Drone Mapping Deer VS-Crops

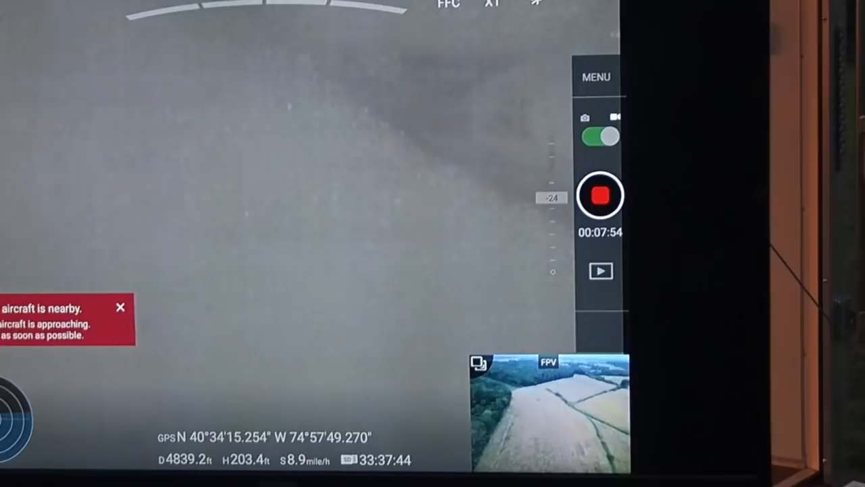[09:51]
that lower right hand part of the screen so there's one right along the road uh
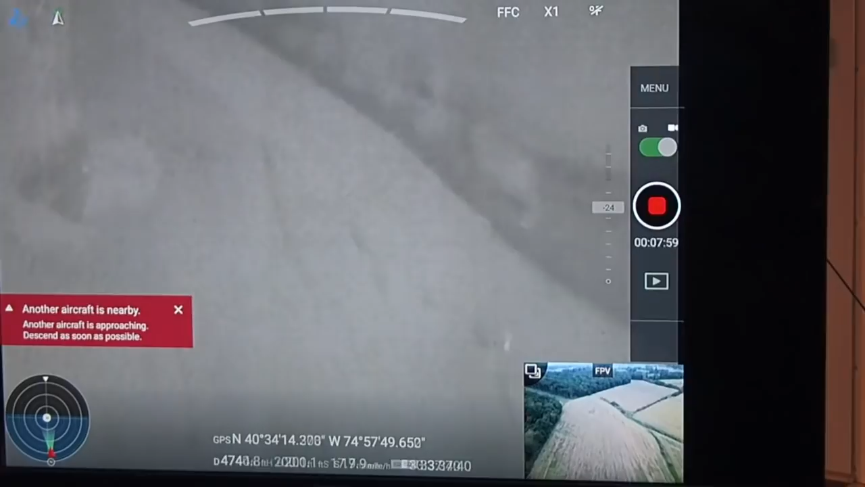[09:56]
you can see more there he's panning by really quick i think a pilot could use some more practice